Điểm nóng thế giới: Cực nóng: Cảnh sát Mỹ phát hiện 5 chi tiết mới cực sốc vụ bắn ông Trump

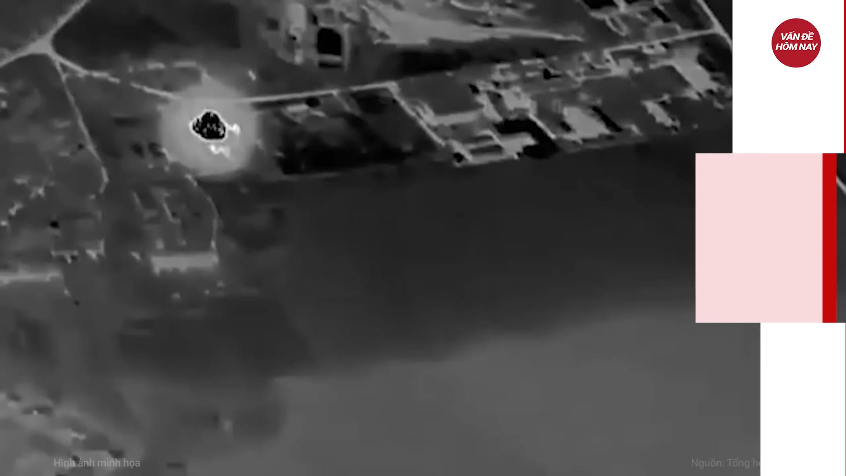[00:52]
Trực thăng KA-52 bị bắn rơi bởi pháo phản lực Uragan.
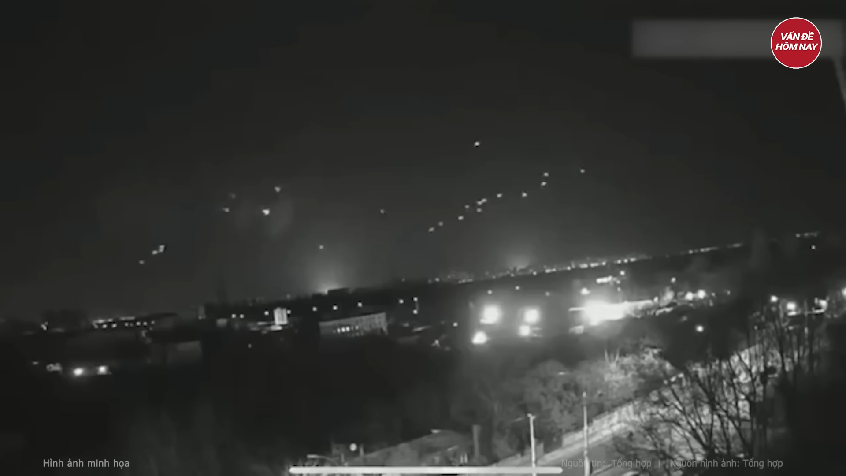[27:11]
Chính quyền do Nga bổ nhiệm ở Crimea trước đó tuyên bố rằng 15 UAV Ukraine đã bị bắn hạ trên biển đen trong đêm 22 tháng 7. Bộ Quốc phòng Nga sáng 23 tháng 7 theo giờ địa phương cho biết họ đã bắn hạ tới 21 máy bay không người lái Ukraine trên bầu trời biển đen và bán đảo Crimea. Ngoài ra, lực lượng Nga còn bắn hạ 2 UAV ở khu vực Bryansk và 2 chiếc ở khu vực Bengorod.
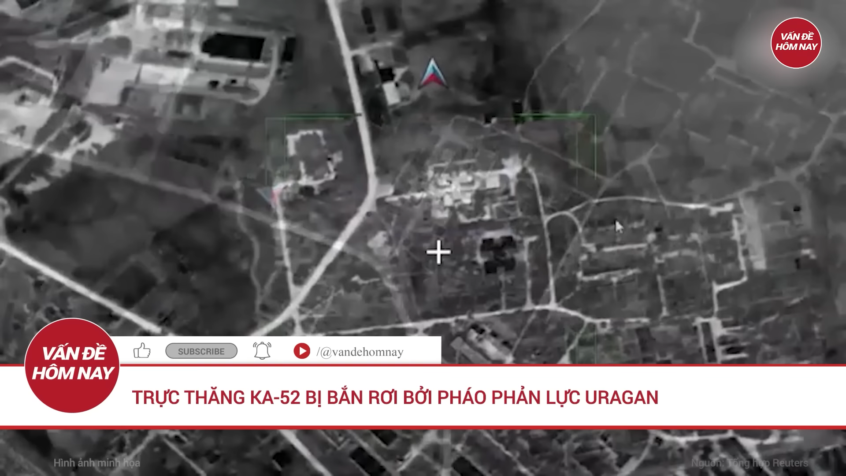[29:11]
Đã có ít nhất một trường hợp trực thăng tấn công K-52 biệt danh Kaskar bị phá hủy do đạn rocket của hệ thống pháo phản lực phóng loạt BM-27 Uragan, tức là nó bị loại bỏ bởi hóa lực thân thiện.